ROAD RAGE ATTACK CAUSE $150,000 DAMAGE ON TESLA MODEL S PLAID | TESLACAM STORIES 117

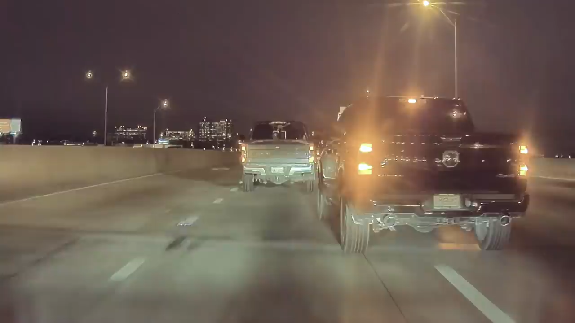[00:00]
Deshawn was driving his brand new Model S Plaid in Plano,
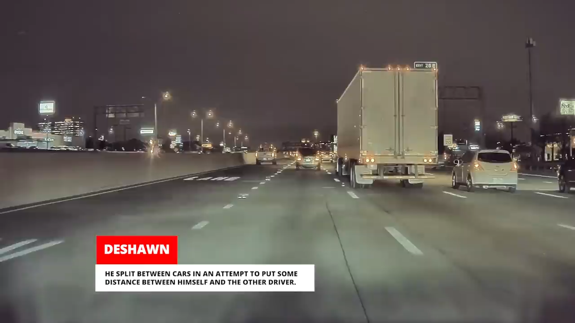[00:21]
He split between cars in an attempt to put some distance between himself and the other driver. The truck driver followed his lead and started to catch up to him.
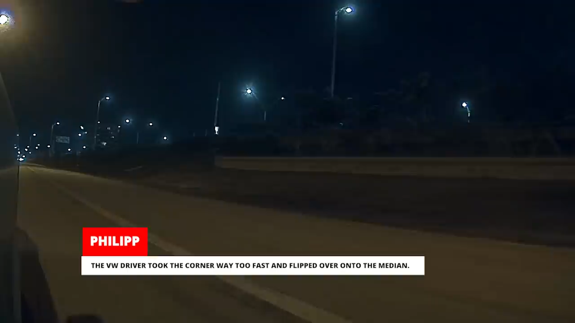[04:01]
The VW driver took the corner way too fast and flipped over onto the median. Philip immediately called 911 and reported the accident.